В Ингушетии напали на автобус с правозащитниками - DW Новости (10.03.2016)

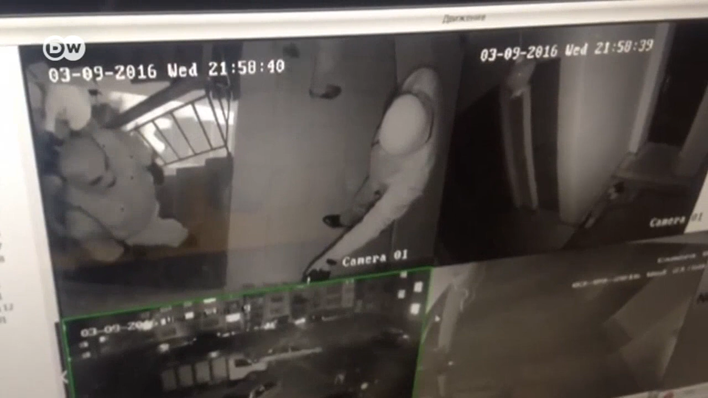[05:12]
что еще одна группа вооруженных людей напала на штаб-квартиру сводной мобильной группы комитета по предотвращению пыток в Ингушском Карабулаке. Кадры, которые вы сейчас видите, были сделаны камерами видеонаблюдения, установленными в офисе комитета.
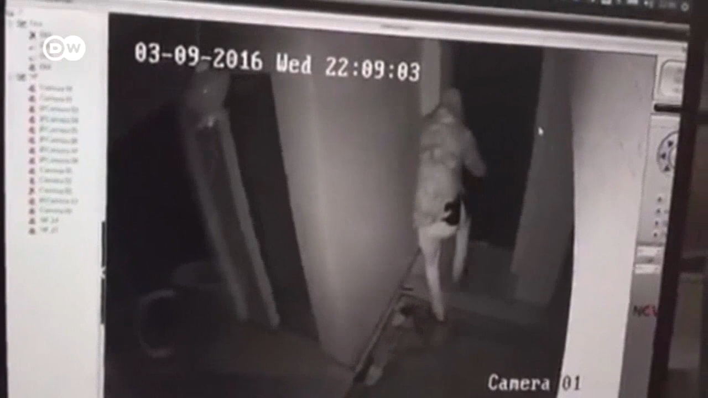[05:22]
Это далеко не первое нападение на сотрудников организации. В прошлом году в ее офисе в Грозном неизвестные дважды устраивали погромы.